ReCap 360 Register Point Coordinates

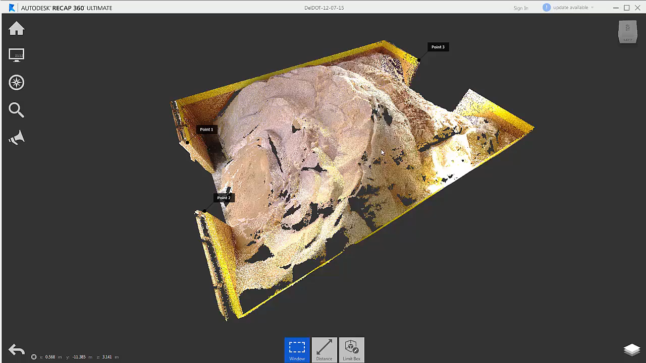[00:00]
So the purpose of this video is to compare the conditions of a salt shed
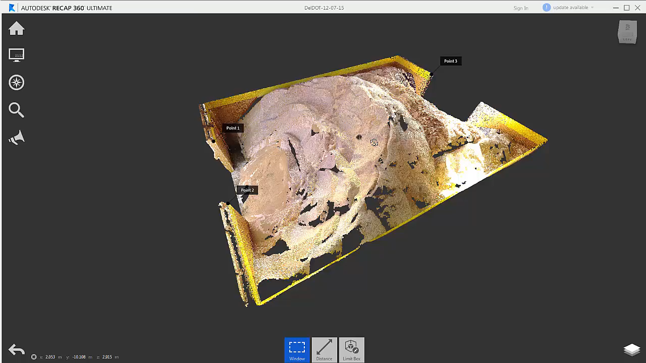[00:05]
maybe a month or two months ago to the conditions of that salt shed today.
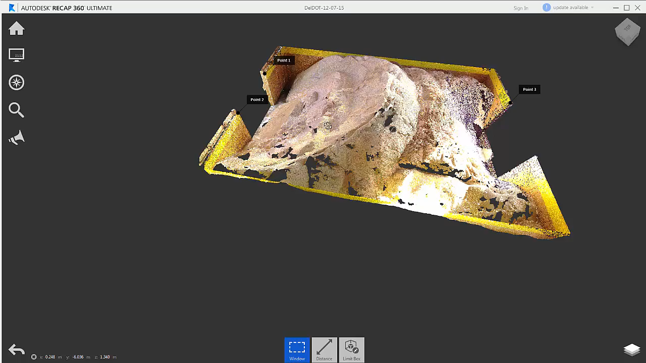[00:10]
Typically we would have surveyed known points within or known targets within this salt shed, but in this case we did not do that.
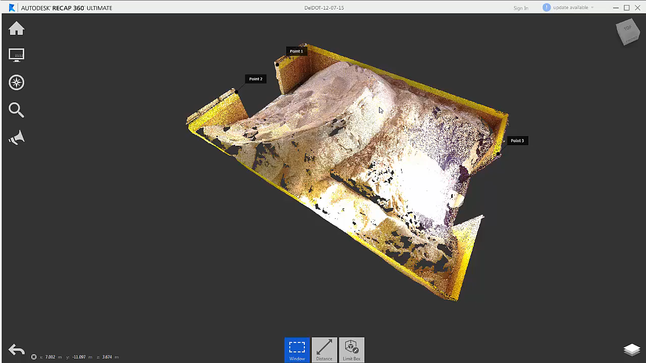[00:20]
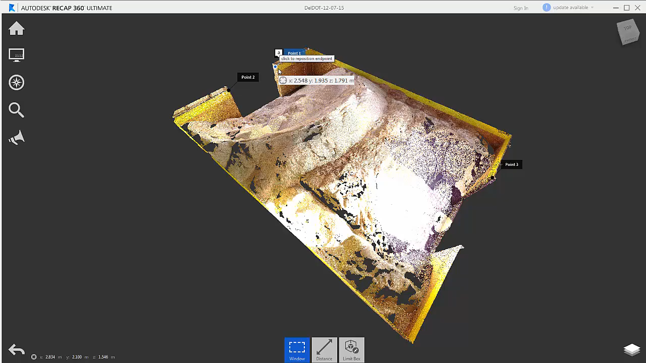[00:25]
So what I've done is I've tagged individual notes inside of recap 360 ultimate and I've gotten the coordinates of each one of these notes.
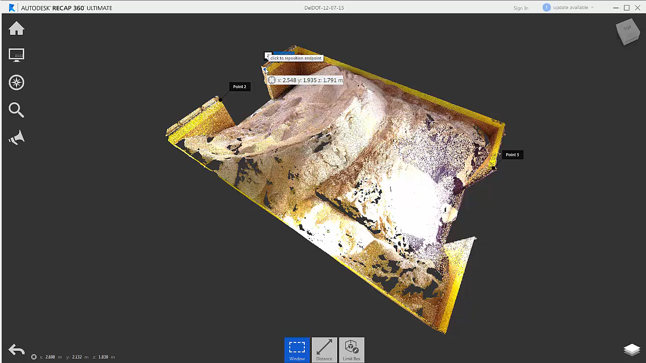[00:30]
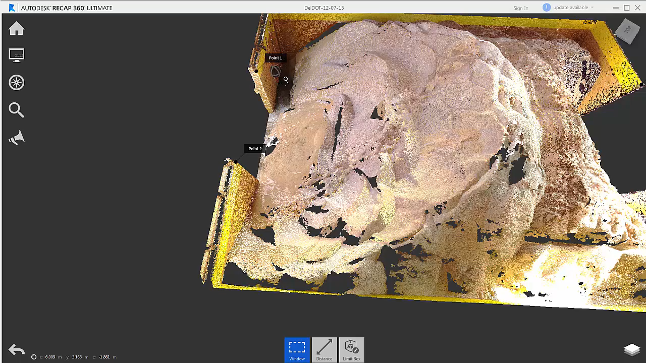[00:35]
Now the notes corresponds to the top of my entry walls in three points.
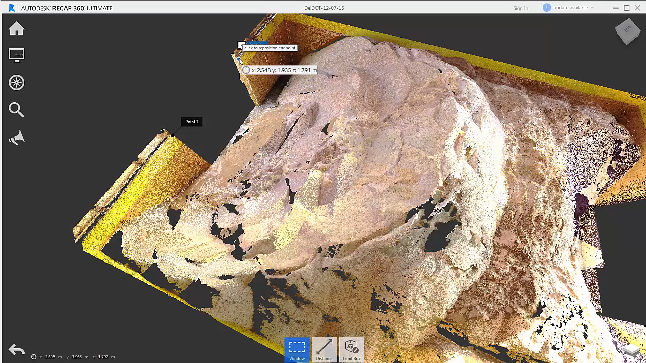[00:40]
Point one is here, point two is here, and point three you can see is over here on the other side of the shed.
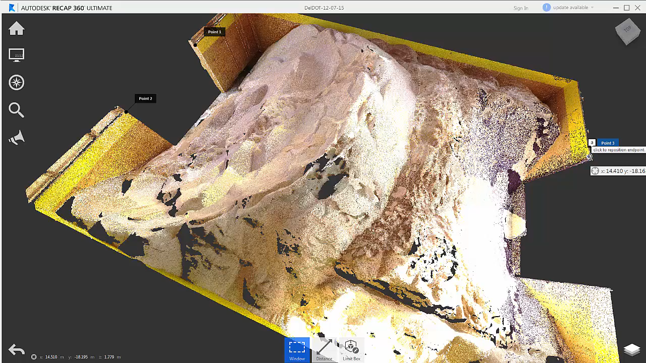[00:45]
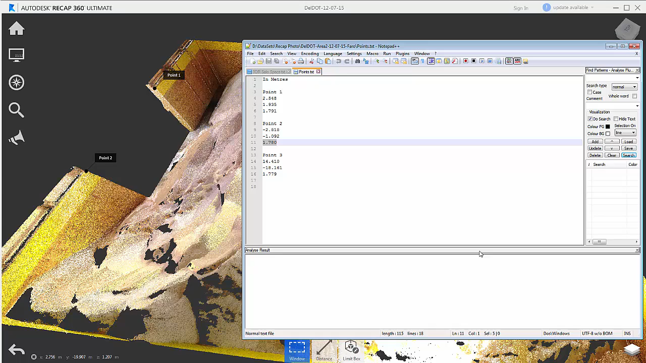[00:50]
I've written those points down point one two and three and corresponding notepad and now we can go into recap 360 to upload some of our new photos.
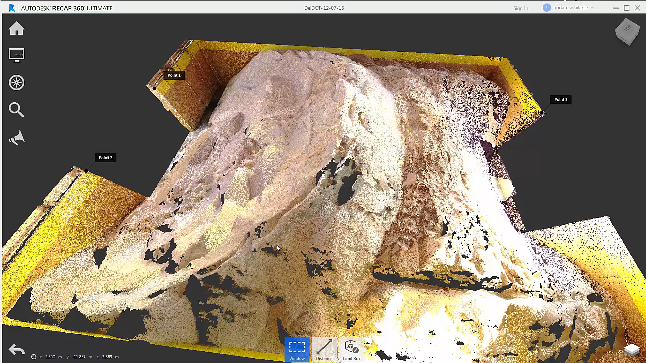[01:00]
Now with the recap 360 service we can upload photos directly from my desktop or I can pull them from a 360 drive.